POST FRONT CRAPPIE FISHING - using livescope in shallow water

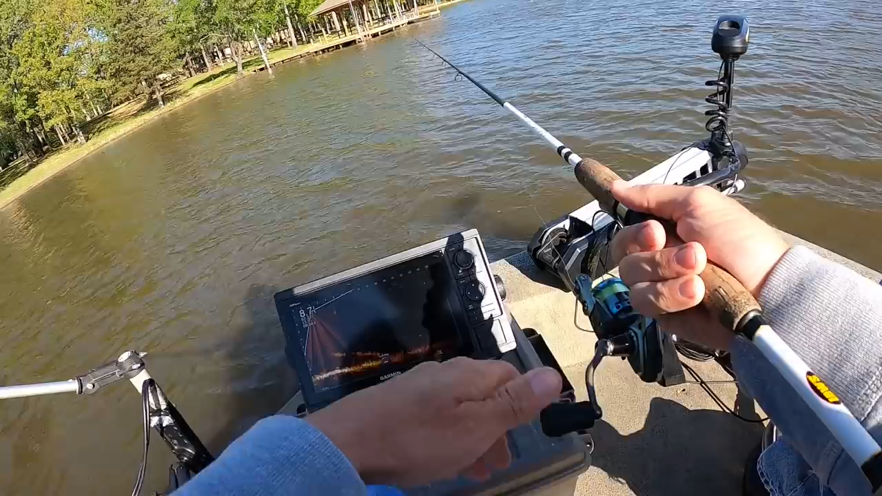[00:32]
we've got a cold front came through last night lots of storms bad lightning thunder a lot of times in spawning fish will pull off the bank and go to the next available cover so i'm gonna start out in the middle of this pocket and work down through here and see what i can find casting and working this little jig bouncing it off the bottom swimming it back and if we see a stump or lay down or anything like that we'll chunk around it and see if there's not some crappie hanging out around it that have backed off there's one not very big but he's a fish
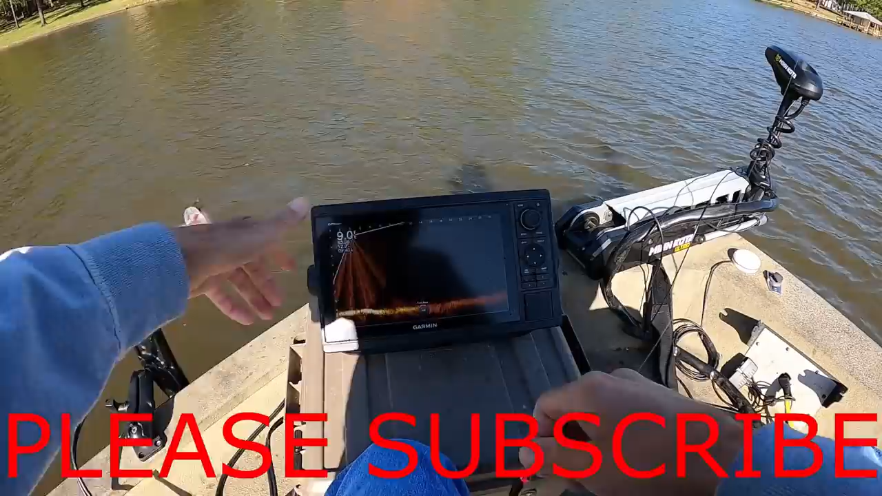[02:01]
a lot of times when these fronts move through like this this cold fronts blow through those little fish will bite a whole lot better than the big ones do sometimes that's the way it works out well there's another good one there's another fish i don't know if he's a good one yeah he's a good one heck yeah he's out there in that same spot with all them little ones
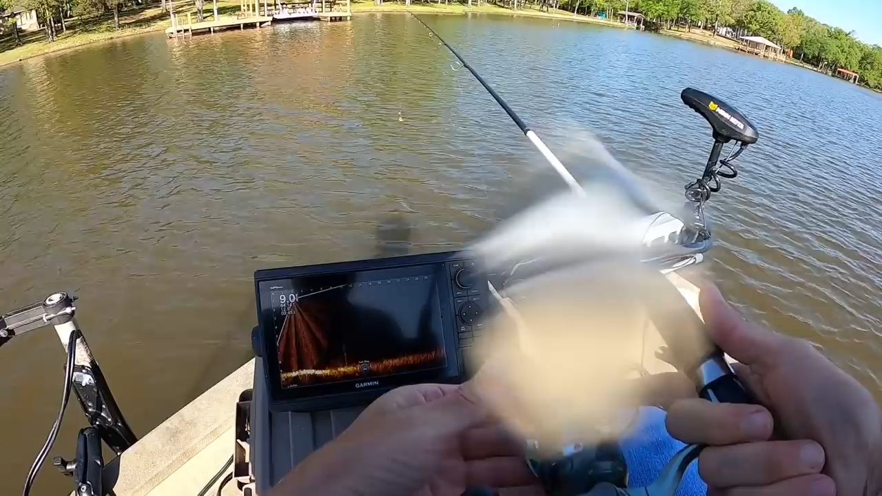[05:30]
just cast it out there and let it go to the bottom now i'm using my live scope in a different manner i'm not visibly seeing the fish and catching the fish all i can see is i'm using it to find the stump so it's no really no different than using 360 imaging um because i just find where those little stump stickups and stumps are